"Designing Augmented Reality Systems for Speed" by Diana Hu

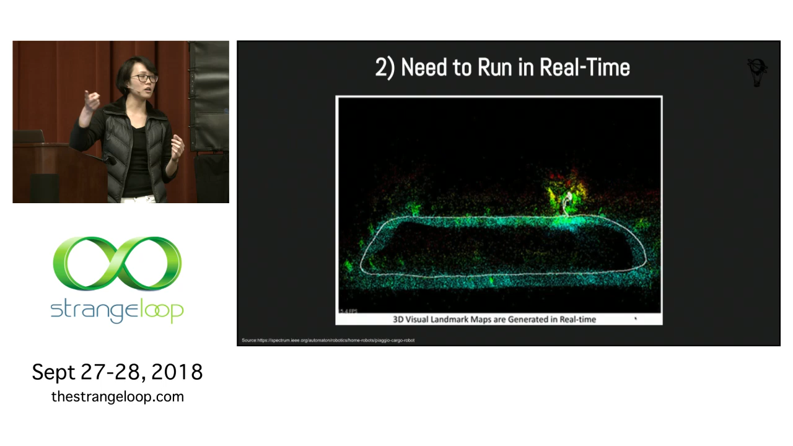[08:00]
So imagine kind of taking a walk down the block around here, taking all that video in real time and converting it into these points and features. So that's what SLAM does.